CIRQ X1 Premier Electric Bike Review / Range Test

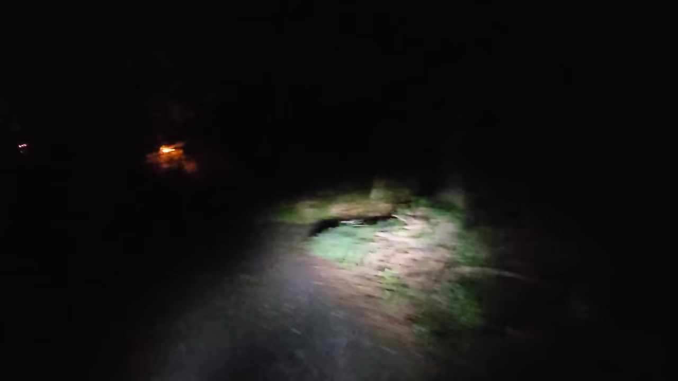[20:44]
well could be a wider beam like in these turns but uh definitely much brighter than some of the the other bikes i've ridden back in farmingdale or
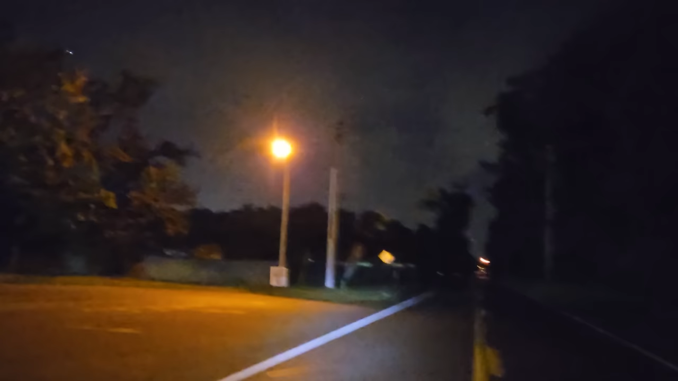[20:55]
squoncam we are the only truck in the parking lot we are at 27